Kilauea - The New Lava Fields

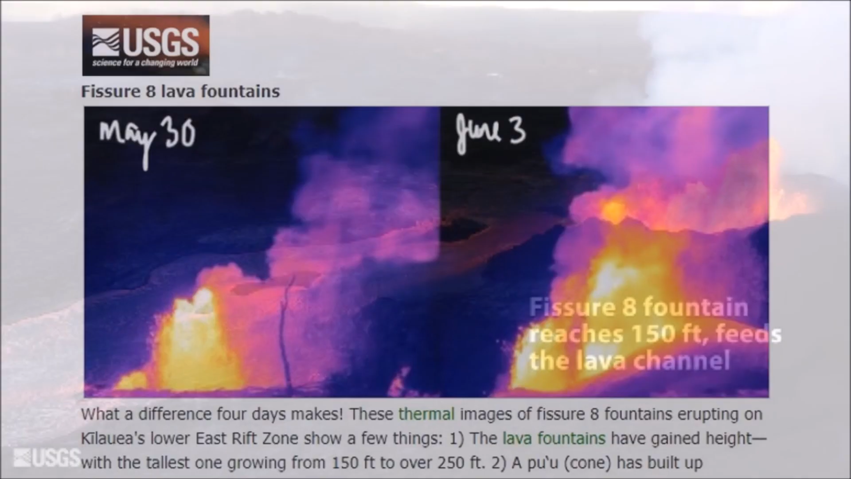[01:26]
good afternoon everyone explosive eruption expected for Kilauea
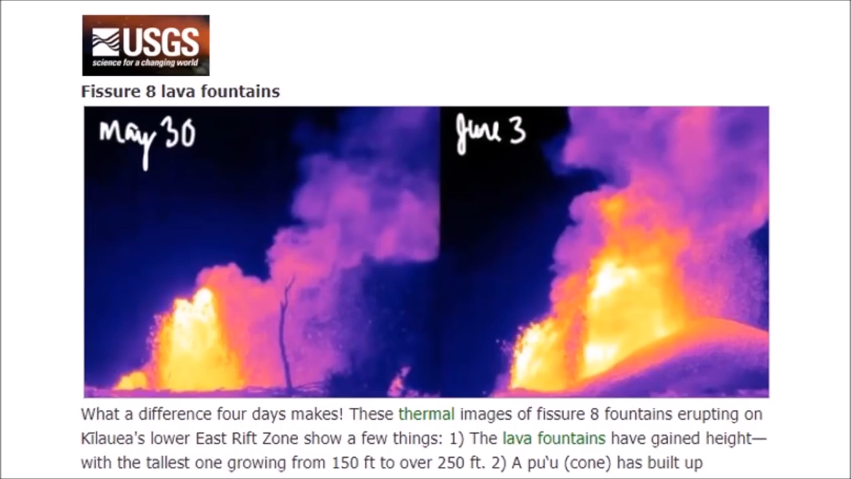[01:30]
later on in the week we've seen the fountains grow from 150 to 250 feet